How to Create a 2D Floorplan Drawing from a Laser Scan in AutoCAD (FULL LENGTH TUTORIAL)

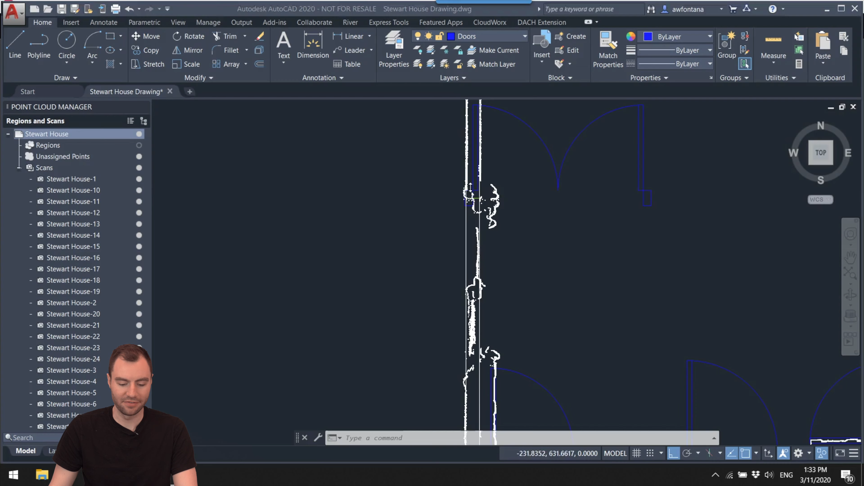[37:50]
Yeah, they definitely open inward. So I just need to rotate.
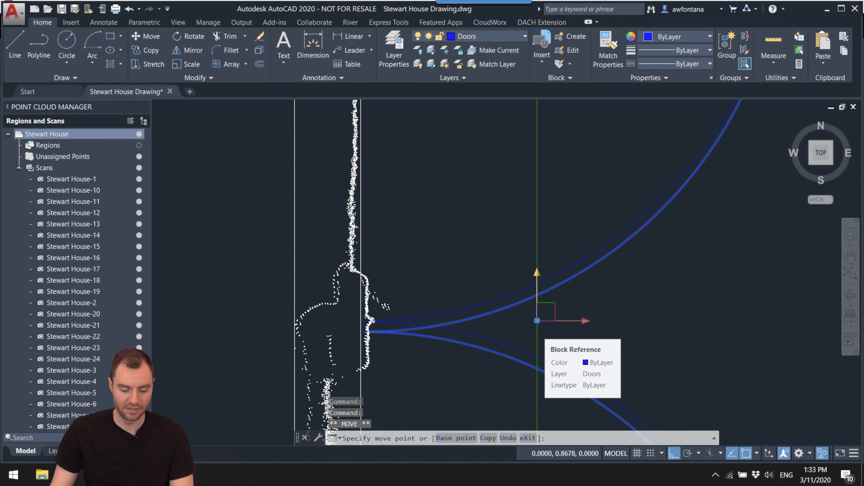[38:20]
Um, so that's probably pretty, pretty darn close. Uh, there's another double door right here.
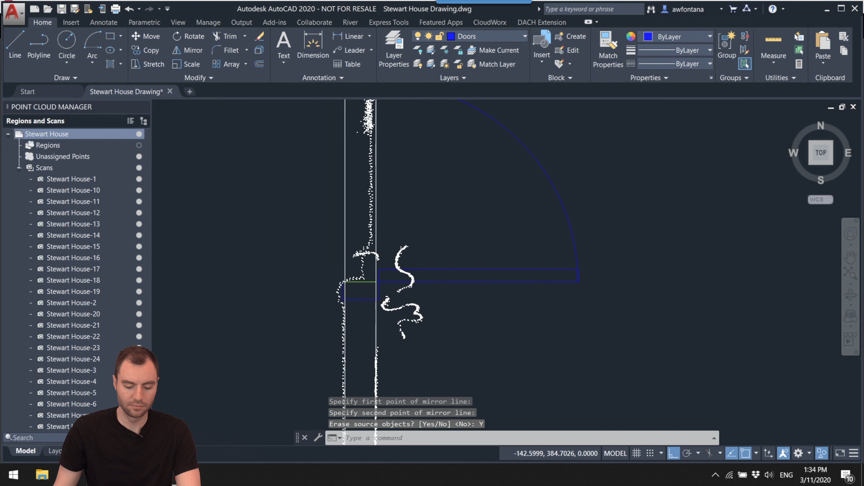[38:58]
Okay, this looks good. I might want to do the same thing.
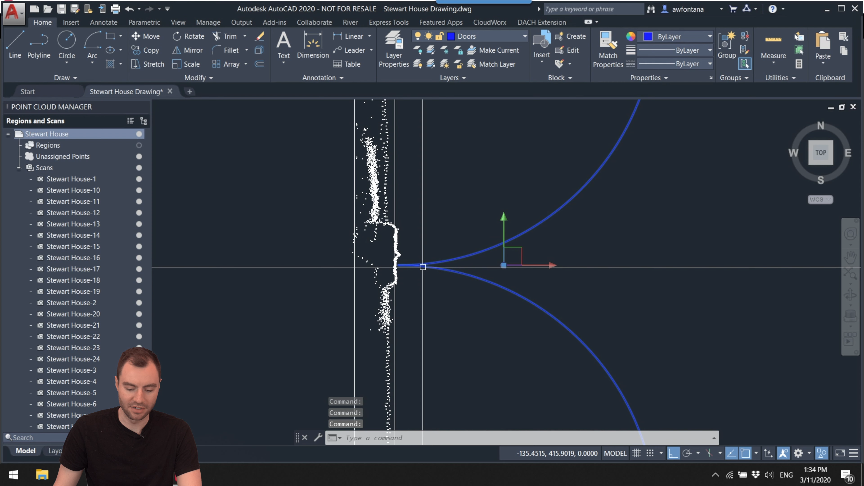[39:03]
I'm just going to slide this up a little bit. So it matches with that. Okay. That looks good right there. Um, these two doors are a little bit different style of door. They're a, one of these doors that go like this as you slide them open. Um, so what I'm going to do, I'm going to create my own, see how fancy we want to get with this. But.
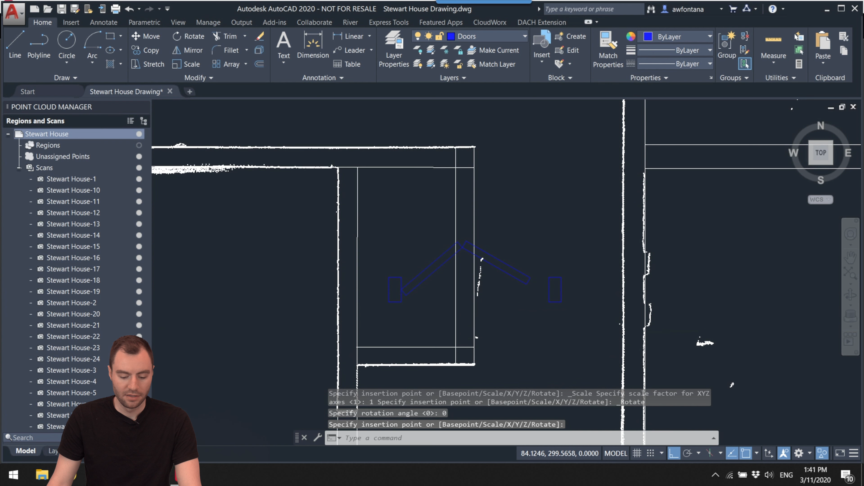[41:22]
Um, so I'm almost going to have to eyeball this one. Um, let's rotate it. And then move.
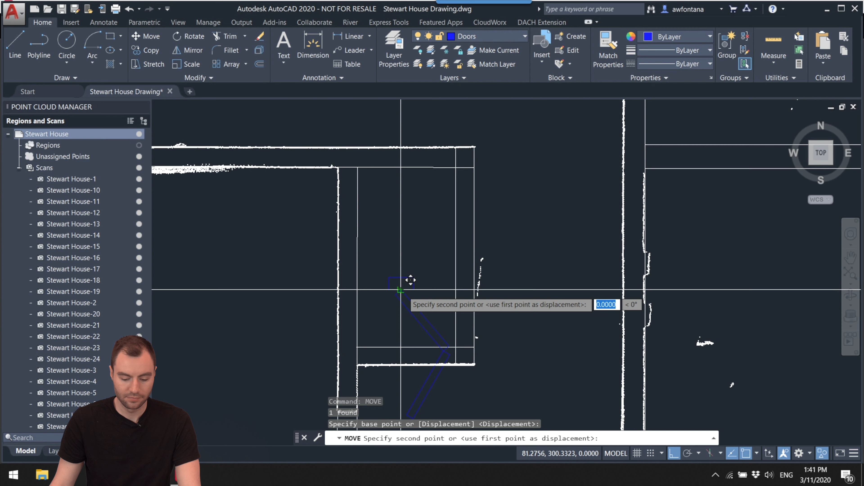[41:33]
Okay. That looks good right there.
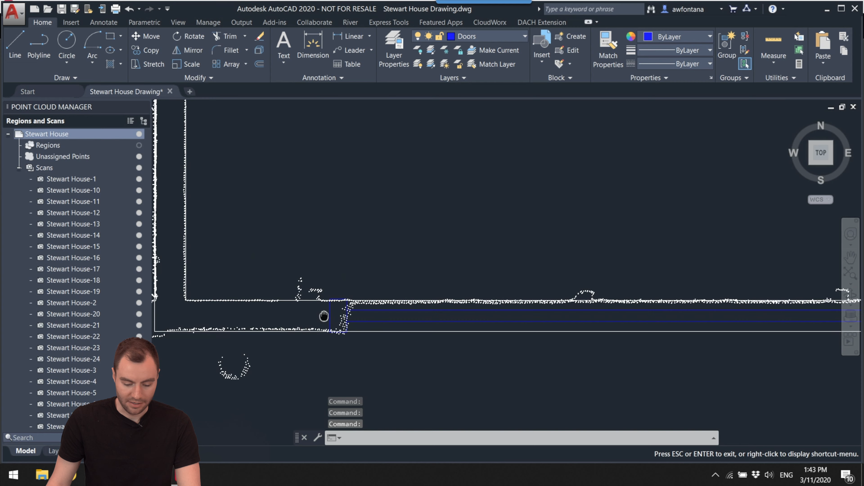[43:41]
Um, I do want to just double check to make sure that we turn off the cloud. Uh, these walls are going through, um,
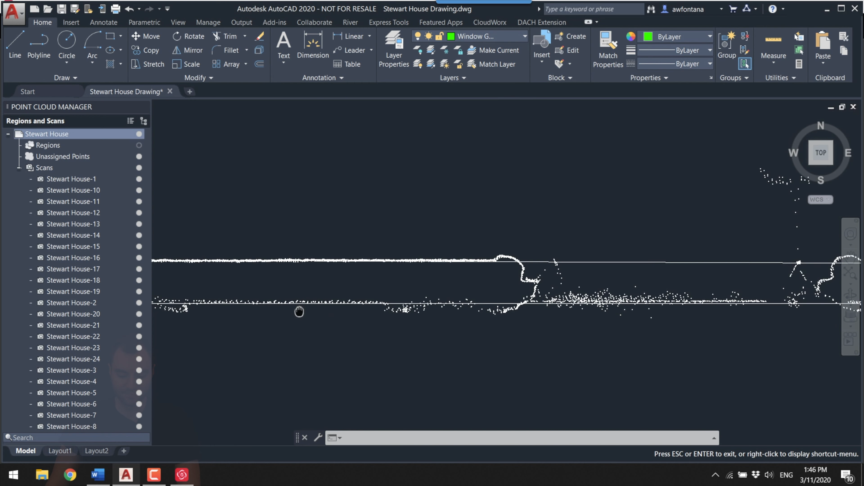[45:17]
All right. So I got most of my window guides in here. I'm going to create a window block.
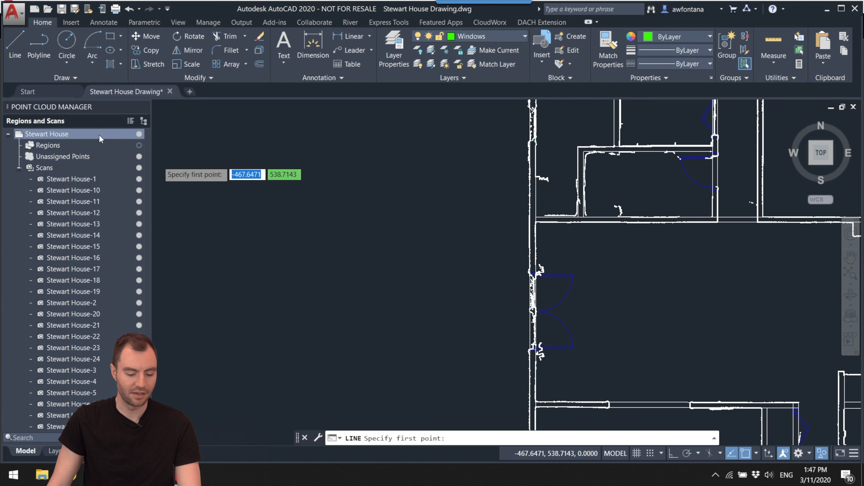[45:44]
I create a, I think it's, uh, it's three by six.
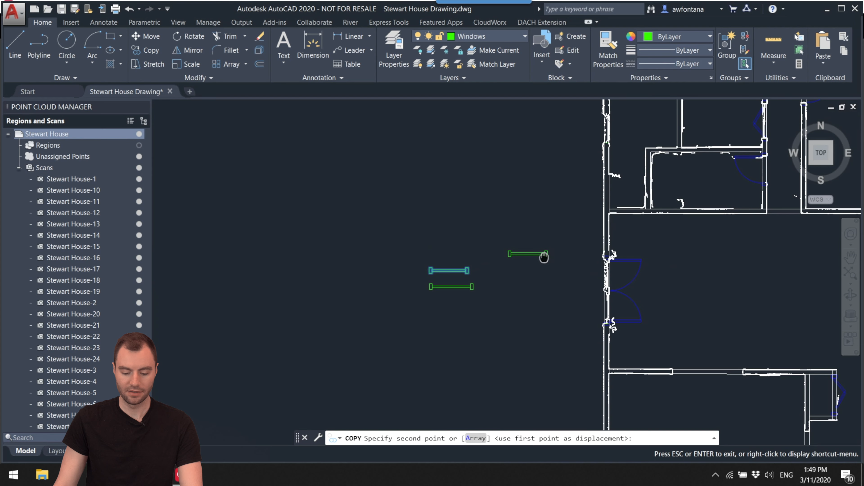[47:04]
start placing these in any vertical positions or horizontal, I mean.
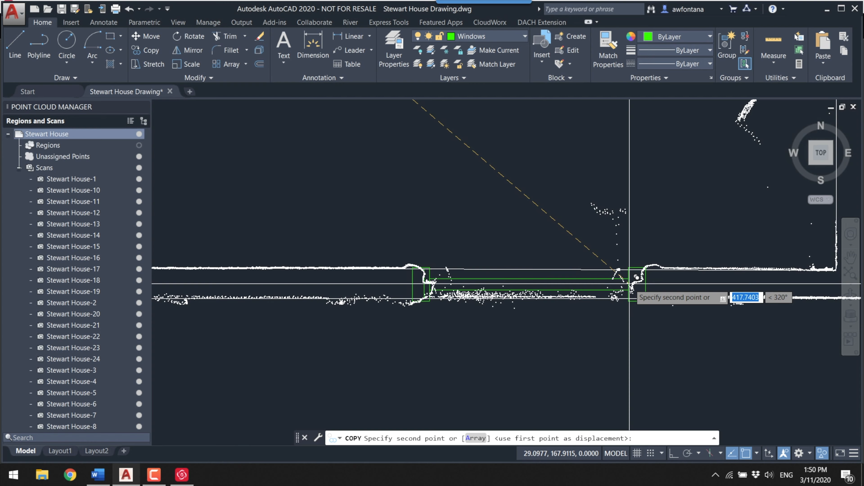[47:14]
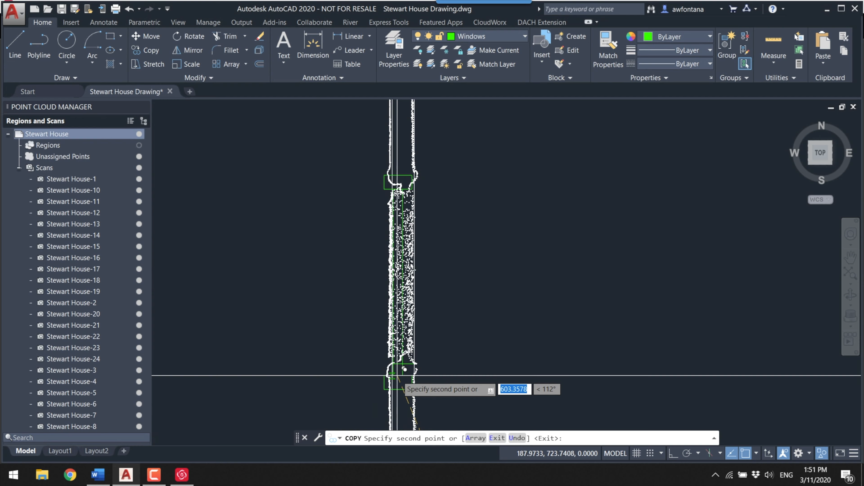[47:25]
And then I'm going to, I'm going to, even if it doesn't fit, uh, there are a couple of windows that I think are even smaller than this. Uh, I'm going to place it and then just edit this particular window.